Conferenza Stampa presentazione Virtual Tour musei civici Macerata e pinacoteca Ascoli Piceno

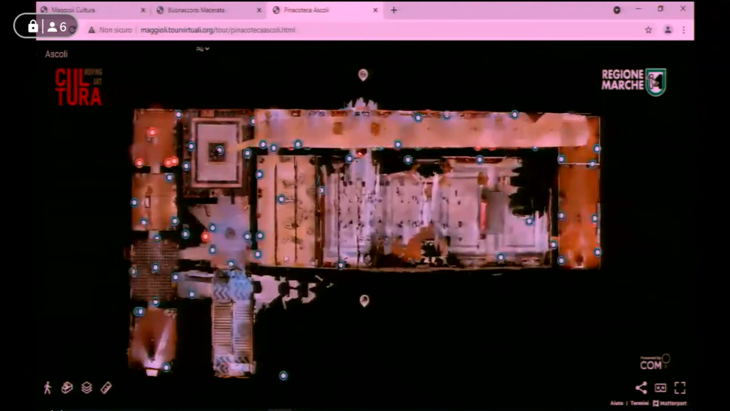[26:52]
e vedete che ce ne sono naturalmente tantissimi poi potete vedere anche la velocità con cui io mi sposto o se voglio andare su un singolo ad esempio su un singolo piano quindi posso andare sul singolo punto di interesse e vederla questa è
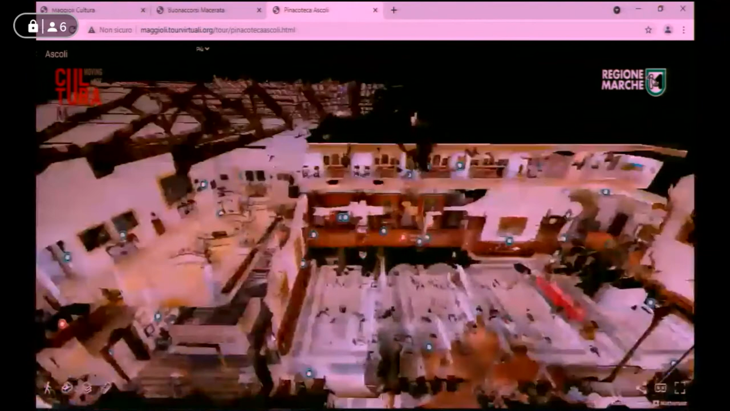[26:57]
diciamo la la parte quella più diciamo anche spettacolare
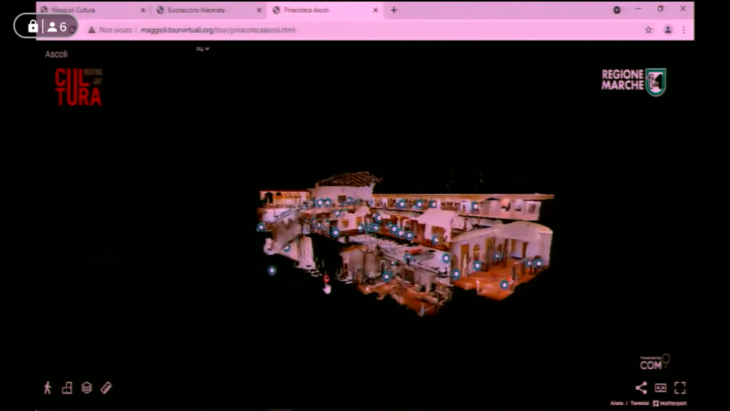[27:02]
poi se voglio entrare nel virtual tour entro direttamente vedendo già l'ingresso e seguendo
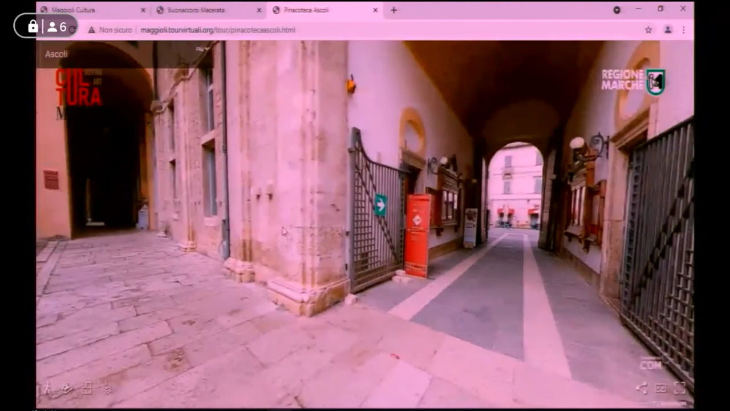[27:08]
il percorso di visita che normalmente posso posso seguire io mi sposto in un piano per
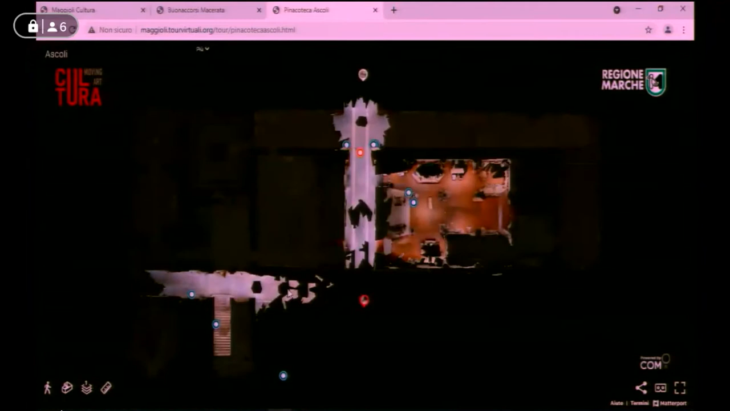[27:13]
farvi vedere posso scegliere il piano in cui naturalmente andare queste sono il piano 3 è il piano diciamo di interesse che vi
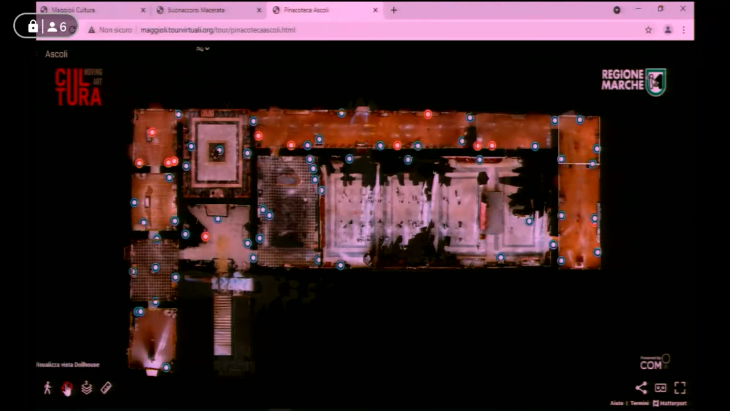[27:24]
volevo far vedere questo è il piano vedo la sezione vedo tutte le sale e posso entrare